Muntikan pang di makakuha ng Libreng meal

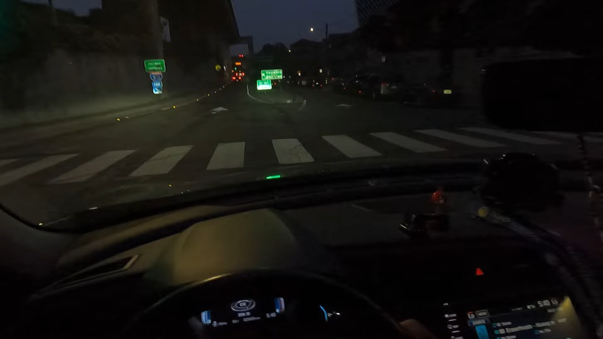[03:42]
alright papasok na tayo ng freeway mga book ayan na freeway na freeway na tayo